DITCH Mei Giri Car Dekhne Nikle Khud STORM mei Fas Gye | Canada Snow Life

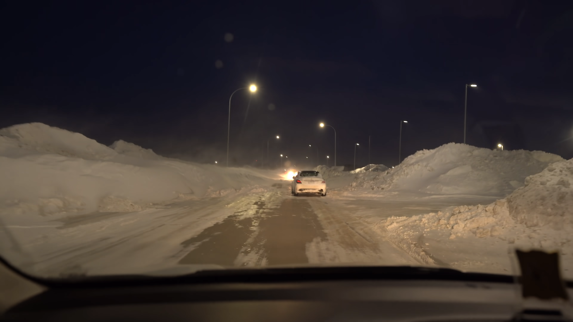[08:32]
मेरे ख्याल छोटी गड्डी करके निकला होगी, नहीं ये ऑल व्हील ड्राइव है, वो आगे एक लाइट दिख रही है ना, के चक्कर में कोई फंसा हुआ है अभी मेरे ख्याल में, ये तो बंद करके चला गया यहाँ पे, आता हूँ देख के आगे, मोबाइल रखो यहाँ पे,